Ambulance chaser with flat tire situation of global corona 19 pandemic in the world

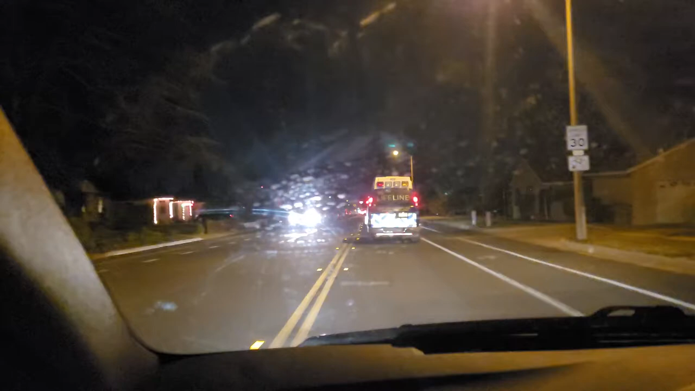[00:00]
hey folks what's up dr. danger here anyways you ever hear the term ambulance chaser well I'm right behind an ambulance right now that's what they do guys would uh video them and uh chase them fall
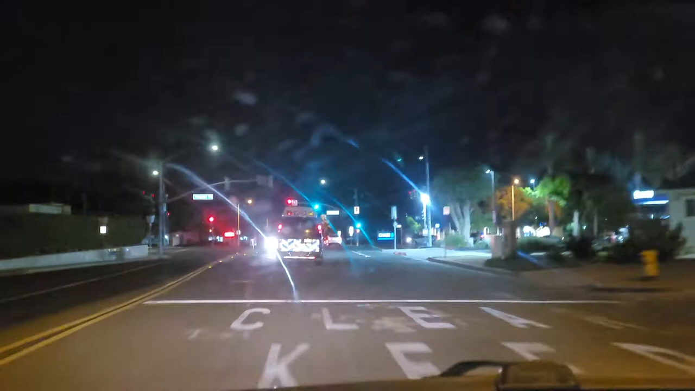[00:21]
them down for accidents lawsuits attorneys too so uh here we go see if I get next to them lifeline bro let's check it
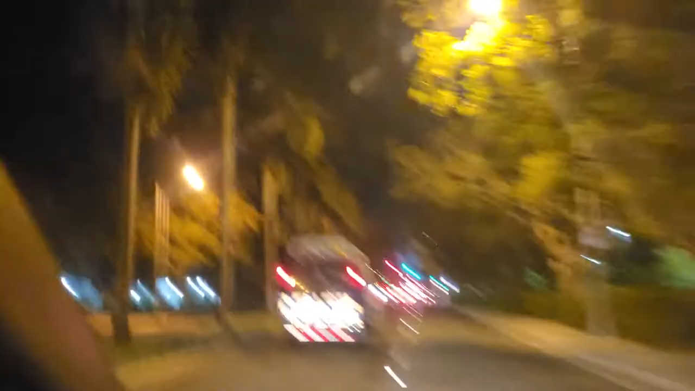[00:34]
out there we go here we go here we go check it out